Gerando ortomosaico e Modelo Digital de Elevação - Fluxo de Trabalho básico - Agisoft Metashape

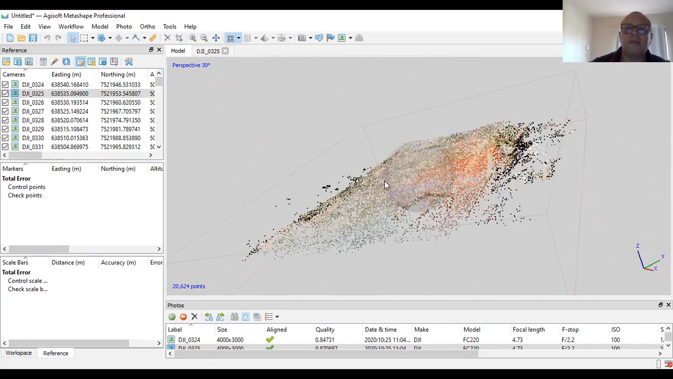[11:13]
Uma nuvem de pontos. Se eu clicar aqui, nesse botão aqui, ó. Ele vai mostrar as imagens. Tá? É... Veja que eu seleciono aqui, ó.
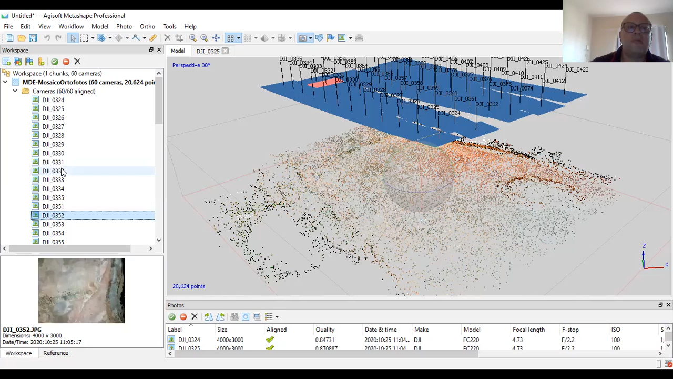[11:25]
Ele mostra exatamente qual imagem que você está selecionando ali.
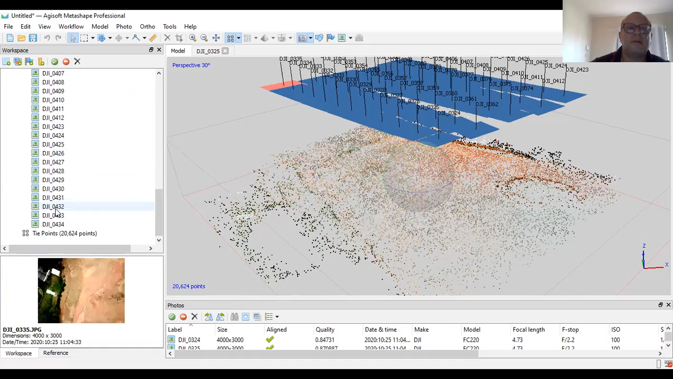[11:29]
Cada retângulozinho desse aqui, azul, é uma imagem...
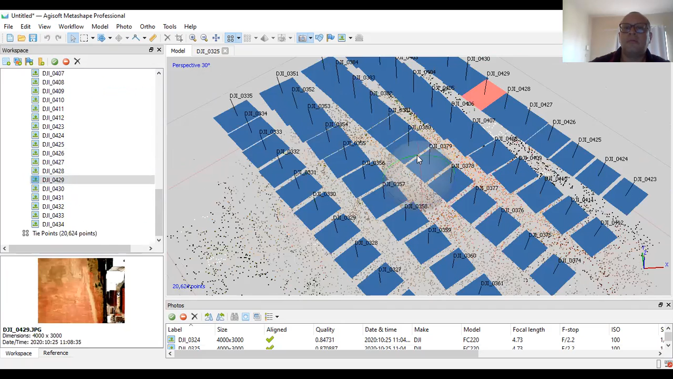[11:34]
É uma imagem... Tá? Do seu modelo. Ok?
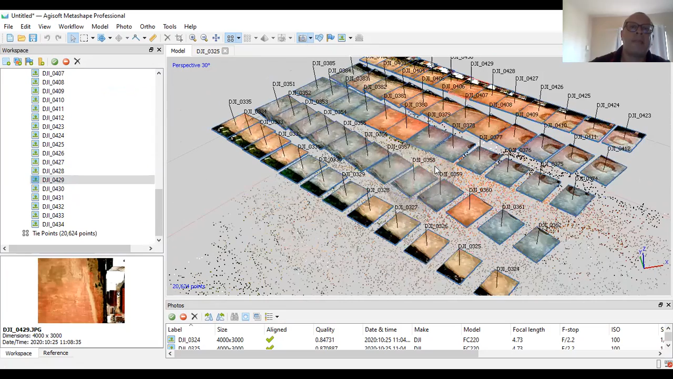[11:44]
E aí, o que ele fez aqui embaixo? Ele gerou uma nuvem de pontos.
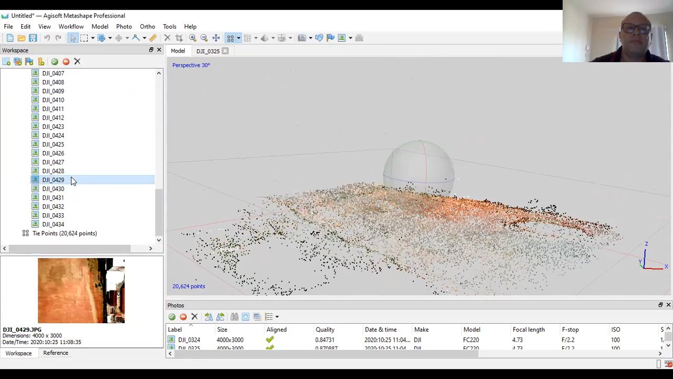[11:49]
Nuvem de pontos espaços dessa imagem. Observe que já tem alguns problemas aqui. Tá? Mas eu não vou tratar isso aqui agora nesse vídeo, não. Tá? Tem alguns pontos aqui que tem que ser removidos.
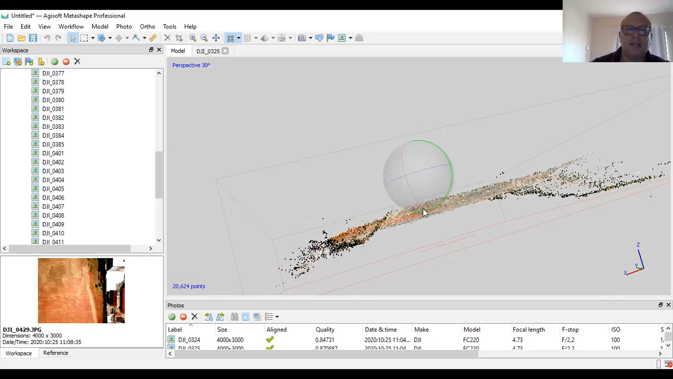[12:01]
Que são erros de projeção. Ok? E eles devem ser removidos para o seu resultado final. ele tem que ser removidos aí. Esses erros aí que vocês estão vendo aí claramente aqui, alguns pontos aqui, ó.
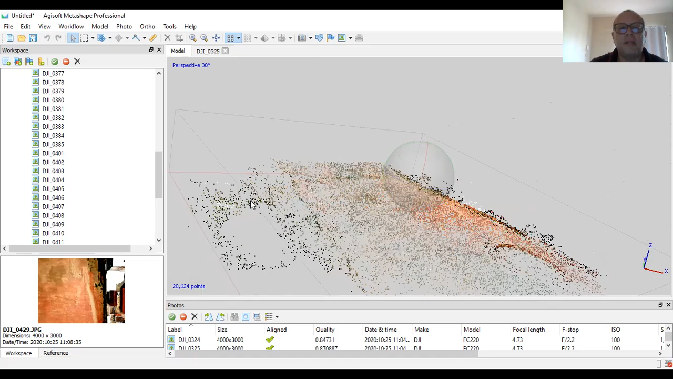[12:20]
Tá? Ele tem que ser... Esses pontos aqui tem que ser... Esses pontos aqui tem que ser... Esses pontos tem que ser removidos. Eus de projeção, eus de acurácia, né? Mas eu não vou mexer com eles aqui agora, não. Você pode, inclusive, fazer isso de forma manual ou tem uma forma automática de se fazer isso.
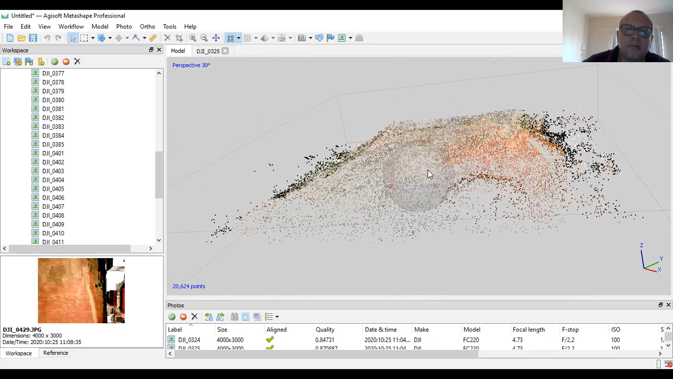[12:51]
Que é bem aqui. Eu vou até deixar... Tá vendo aqui? Seleção gradual. Aqui eu posso trabalhar com os erros e fazer um ajuste aqui de muitos pontos aqui.
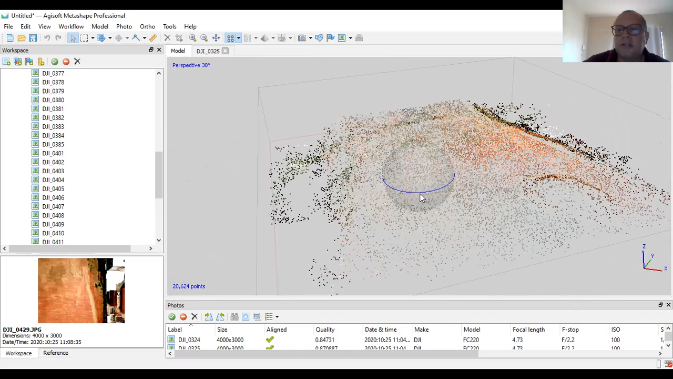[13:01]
Mas deixa assim mesmo. Vamos gerar esse dado bruto mesmo, tá? Beleza. Então, ó. Quando você alinha as fotos, ele já libera outros botões aqui para o fluxo de trabalho. O próximo aqui, ó. É a nuvem densa. A nuvem densa também ele vai densificar esse resultado que a gente está visualizando agora, tá?
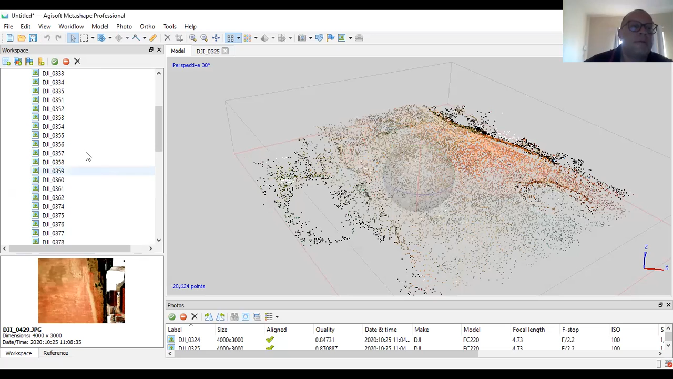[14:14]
Vamos ver agora o resultado. Então, esse aqui é o Type Points. É esse aqui. E ele gerou agora aqui o Dance Close.
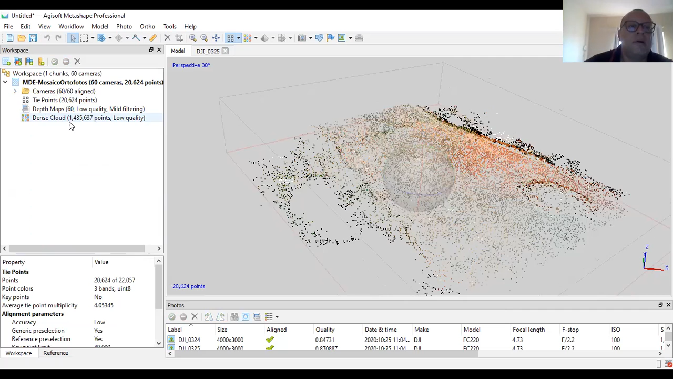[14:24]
Olha, ele gerou. Ele saiu de 20.624 pontos para 1.435 pontos.
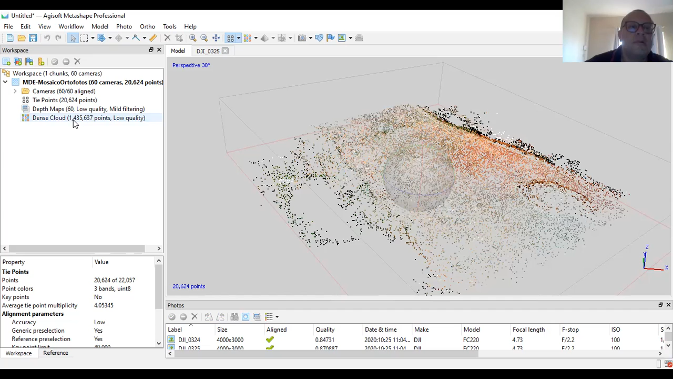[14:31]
Veja que isso foi em baixa qualidade, tá? Então, esse aqui é o modelo em baixa qualidade. Ok? Então, talvez seja...
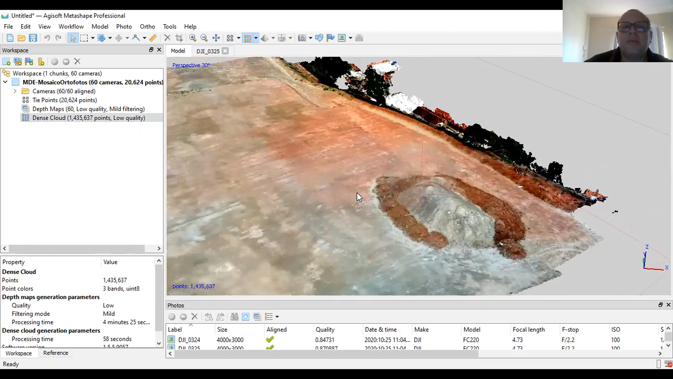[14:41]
Veja, mesmo em baixa qualidade a gente já consegue ter uma feição da área. A área de foco aqui não é essas áreas aqui. É essa área aqui do terreno.
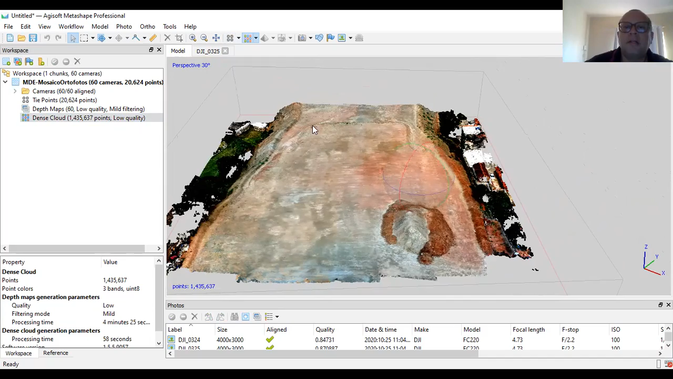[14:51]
Isso aqui eu queria analisar. Tá legal? Então... Tá legal. Veio isso aí embaixo. Observe que é uma nuvem de pontos mesmo, ó.